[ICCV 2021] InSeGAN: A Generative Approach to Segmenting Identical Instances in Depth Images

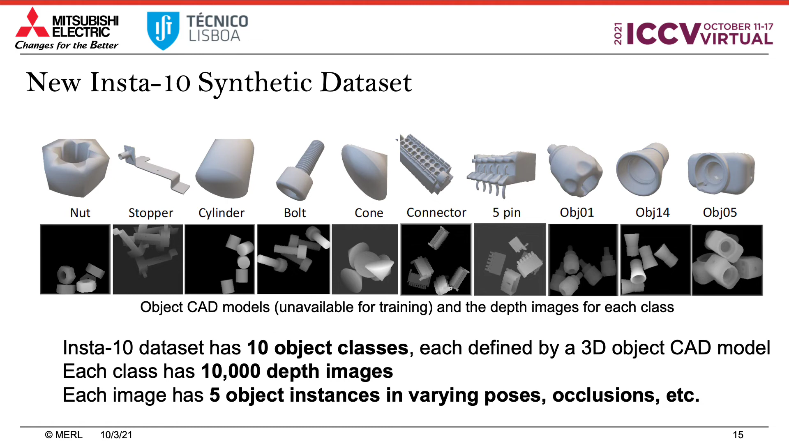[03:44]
To empirically evaluate INSEGAN, we created a novel synthetic dataset using a physics engine which we call INSTA10. It consists of nearly 100,000 depth images. Each image has five instances of one of 10 CAD models. We also created a real-world dataset using a fetch robot by shaking a bin with blocks.
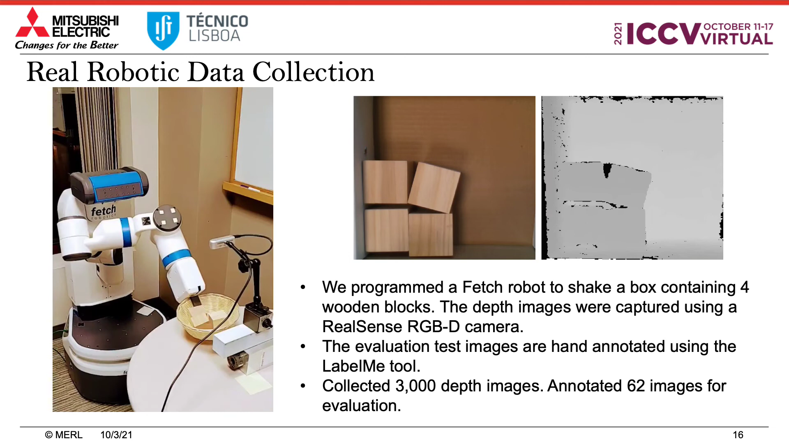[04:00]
We compare INSEGAN against state-of-the-art approaches on these synthetic and real-world datasets. Our experiments show that INSEGAN is about 6% better than its closest deep learning counterpart.
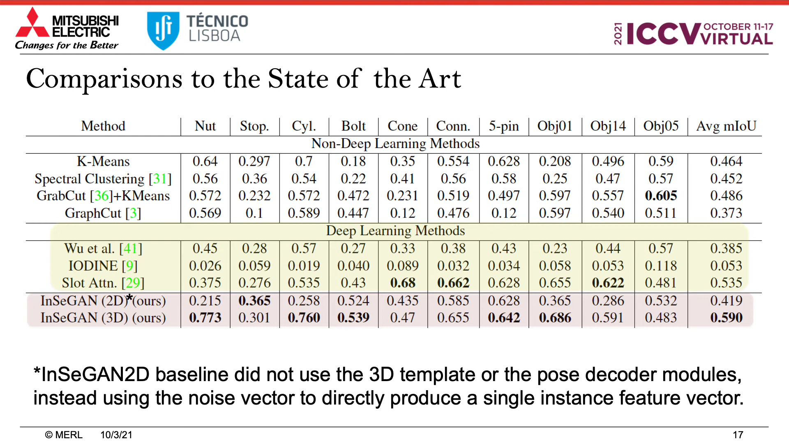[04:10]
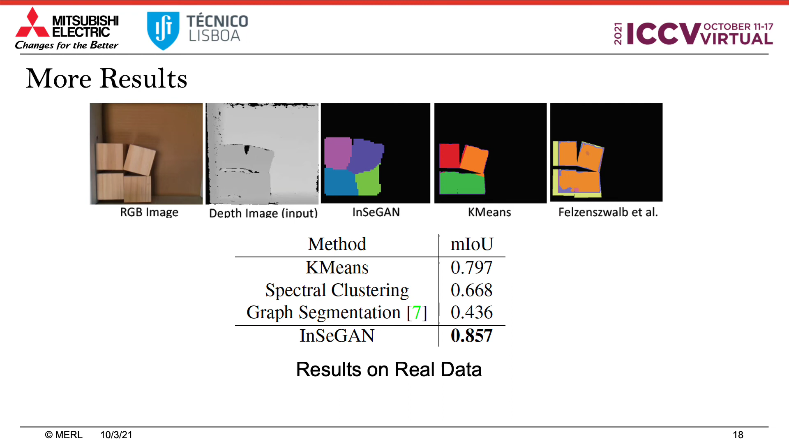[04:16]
These are the results on the real-world data instance segmentation and a few qualitative results. Finally, I will show some results from disentangling the instances from the clutter.